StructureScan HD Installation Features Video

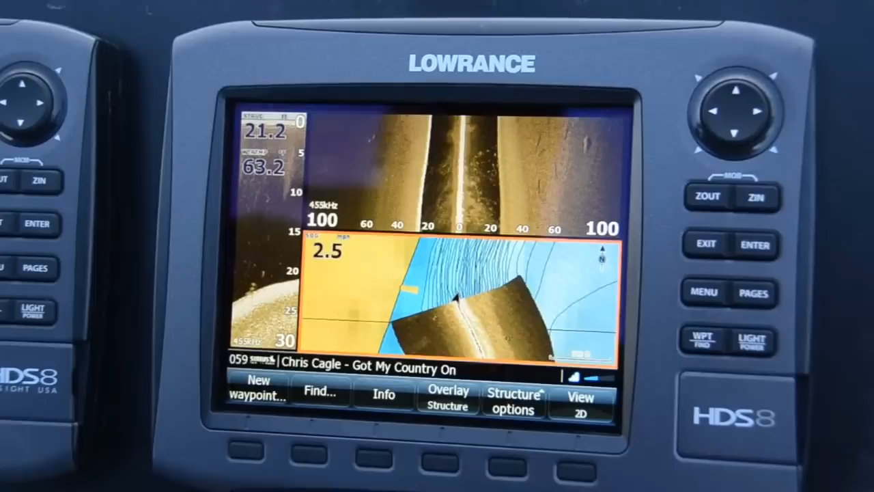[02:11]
What structure map is, takes your left and right, and it will display it right on top of your map page.
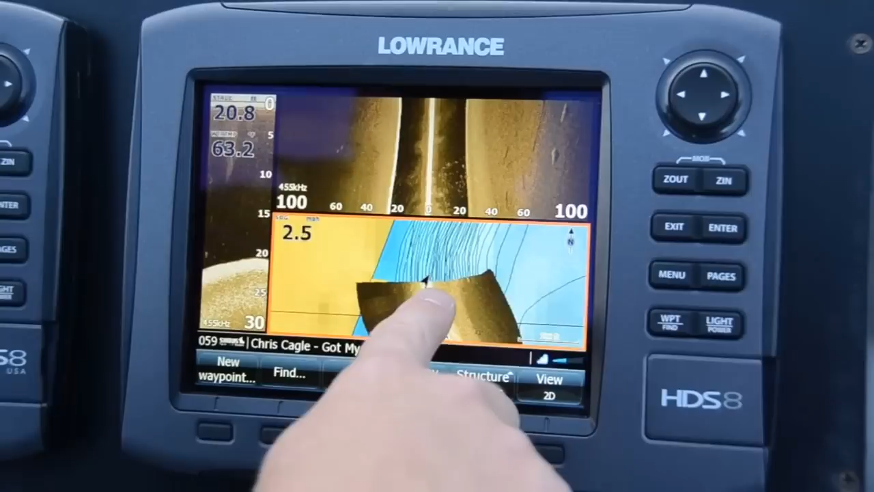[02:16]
This is what it looks like in the live mode.
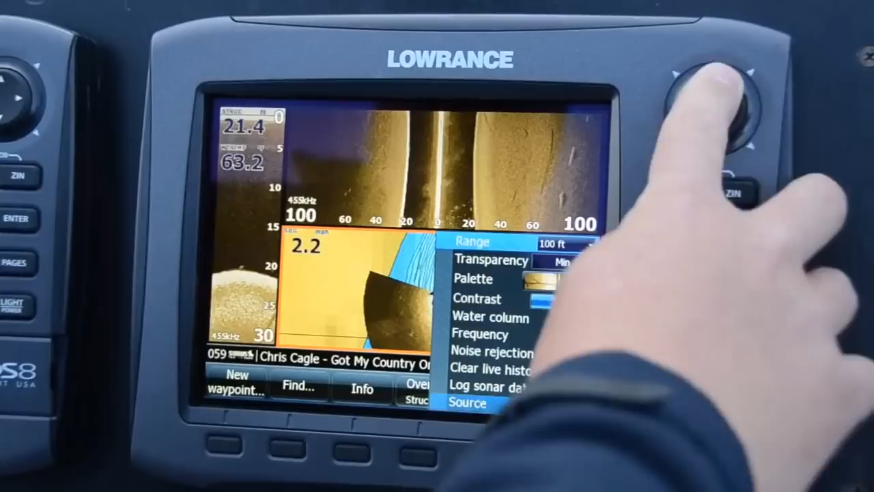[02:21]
If we change it to save mode,
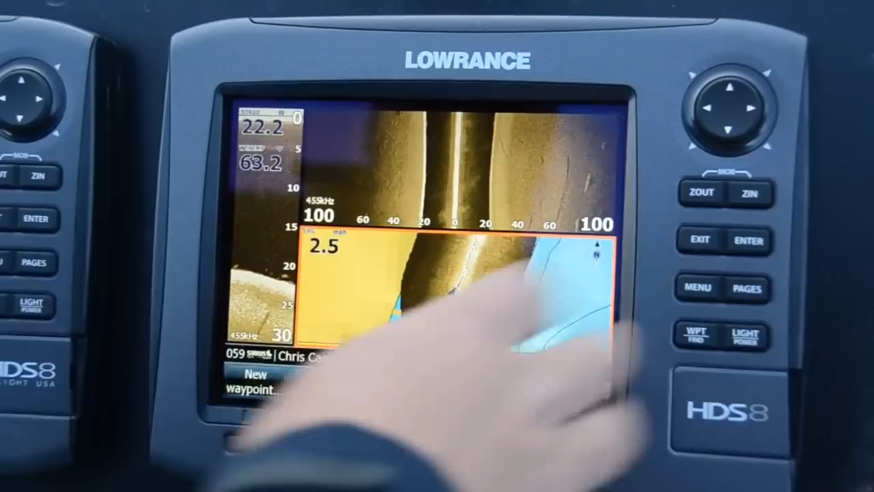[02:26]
it's like having a complete view all the way around your boat for as long as you've recorded your trail.
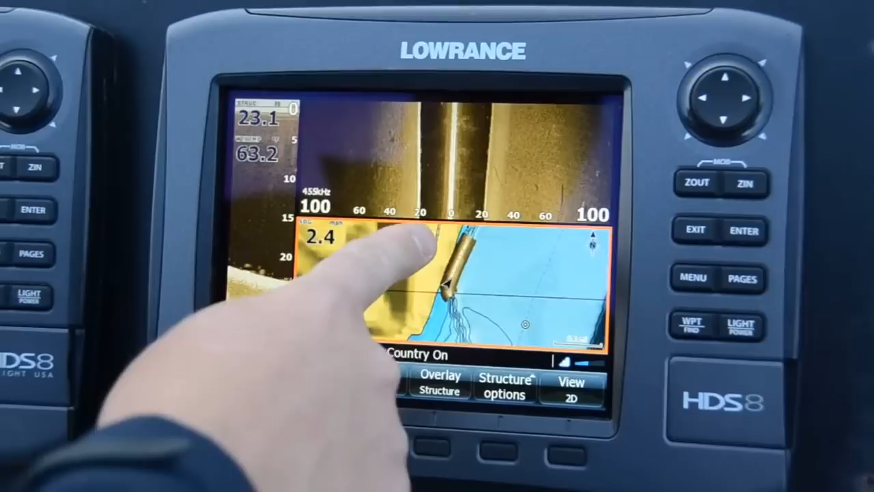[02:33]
So you can see where trees are, you can see rocks are, your weed edges, so on and so forth.
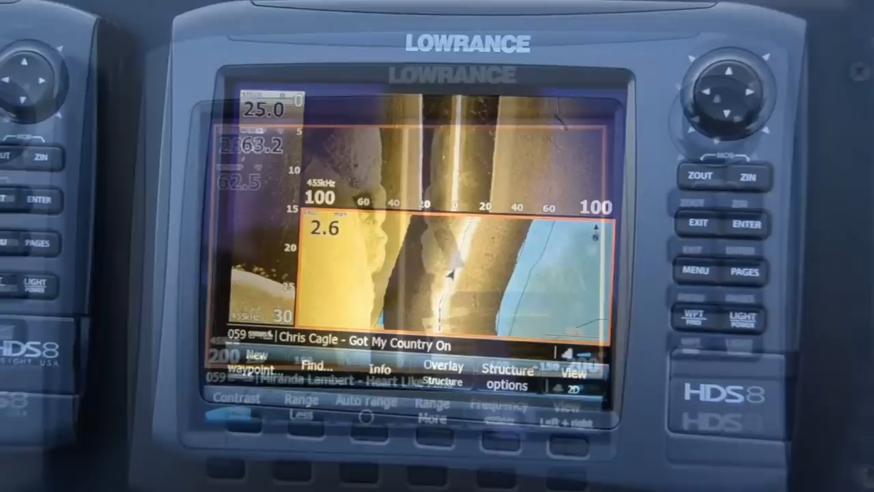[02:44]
Structure Scan HD, under the right conditions, you can look out 300 feet each side of the boat.
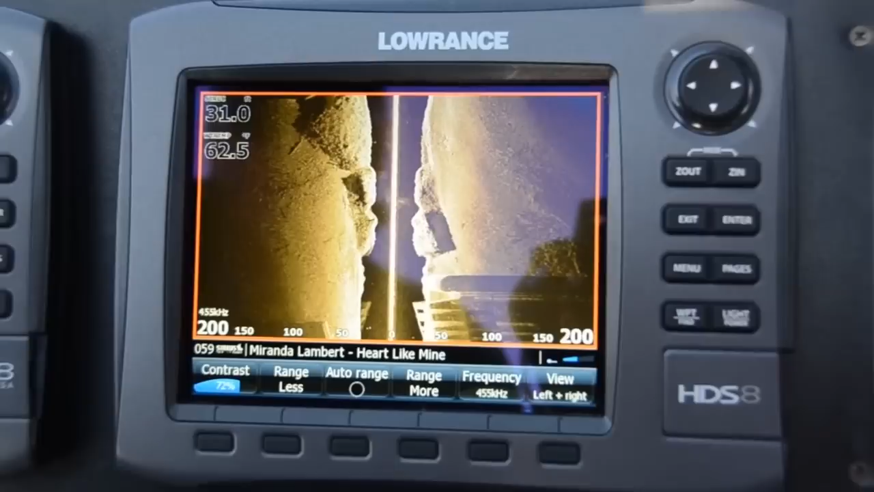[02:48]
We're in 32 feet of water, looking 200 feet each side.
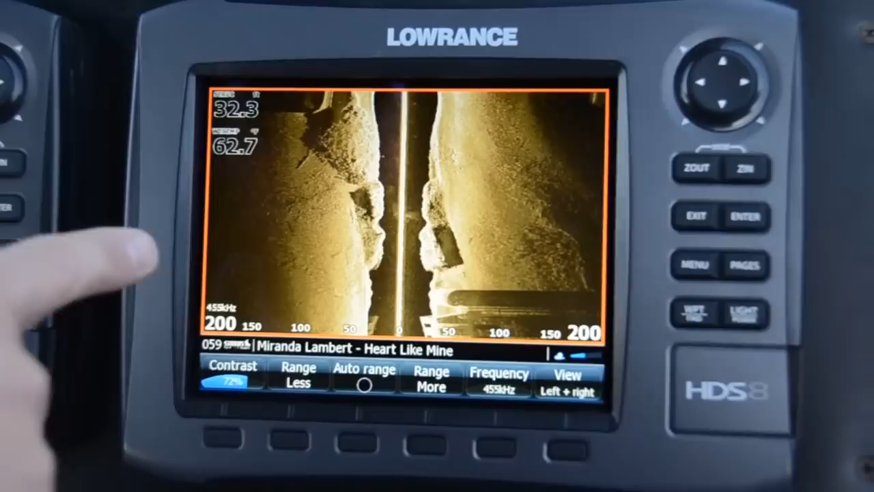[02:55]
You can see the detail and the clarity of the picture that we're getting.
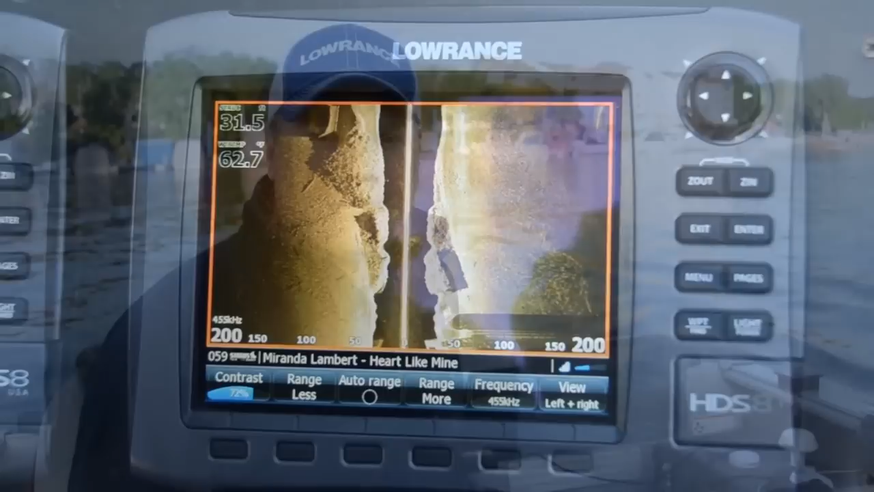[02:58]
Overall, LSS HD is a great new imaging system from Lorain's.